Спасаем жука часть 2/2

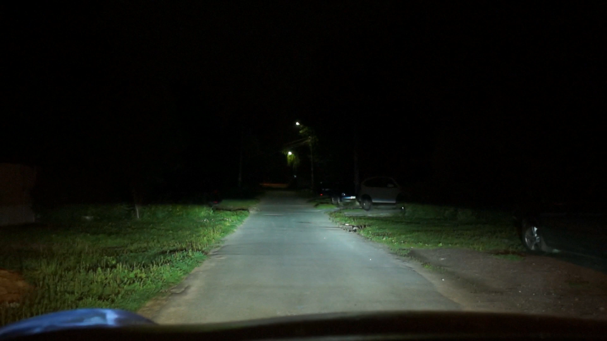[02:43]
вот и можно немножко проехаться то есть как видим свет у нас практически от бампера начинается вот тут пришлось кстати поплясать с корректором короче там из-за того что поставили безрезкий отражатель линзу и здесь как вот я говорил что она встает куда попало светит из-за этого их пытались как можно выше